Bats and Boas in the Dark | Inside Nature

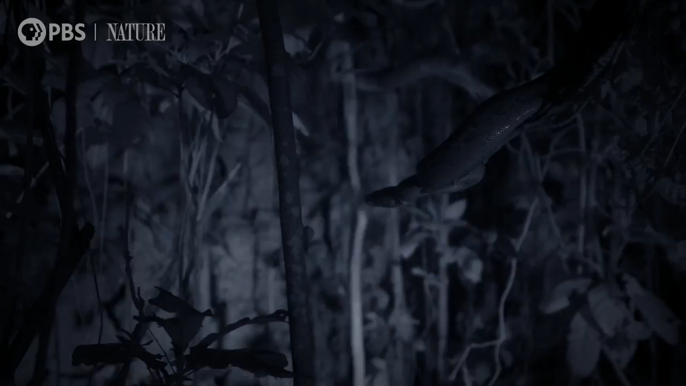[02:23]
We can't see in the infrared spectrum, so I was the only one who could see anything looking through the viewfinder.
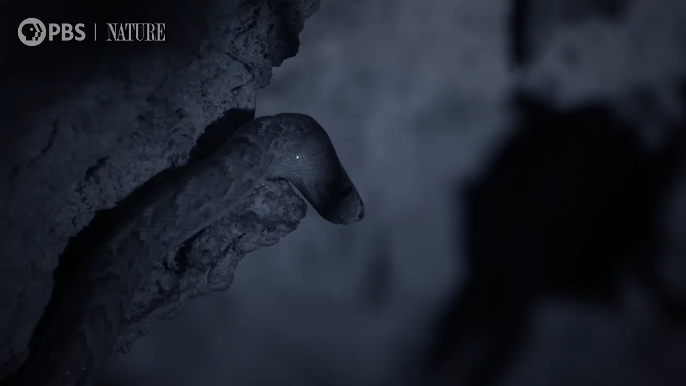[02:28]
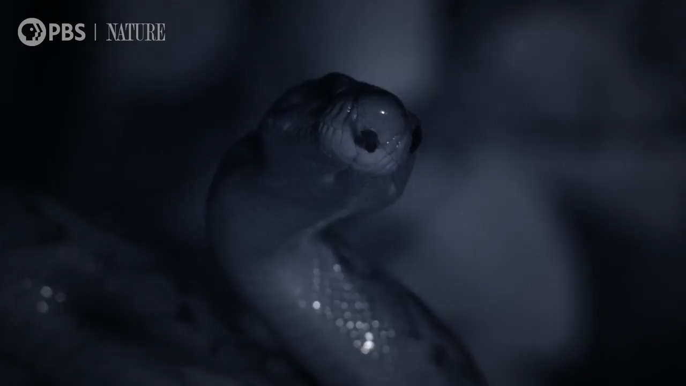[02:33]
It was amazing to think that all this was happening there in the dark and the lads couldn't see anything, but I was watching, like, maybe at one stage we counted 17 boas.
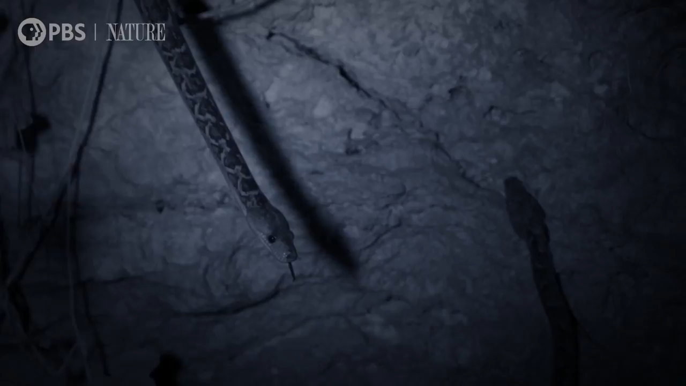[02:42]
The floor starts to come alive, you know, it's this really multi-sensory experience because you have cockroaches crawling all over you, thousands and thousands of bats coming out of this cave, you have guano.